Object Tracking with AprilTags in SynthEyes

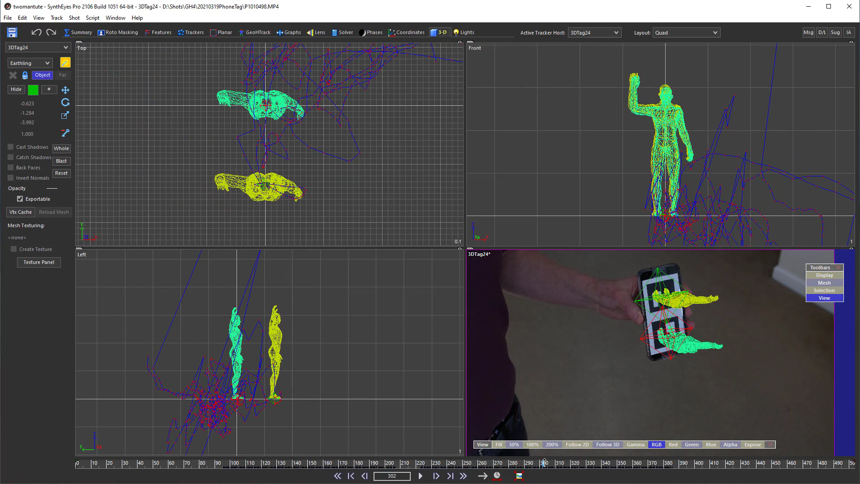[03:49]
If you look carefully, you can see that the larger errors are due to motion blur.